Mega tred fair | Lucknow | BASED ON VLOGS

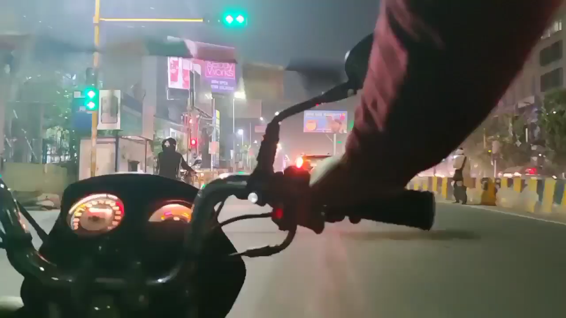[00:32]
ये है इंदिरा गांधी प्रतिष्ठान पर और आपको घुमाते हैं।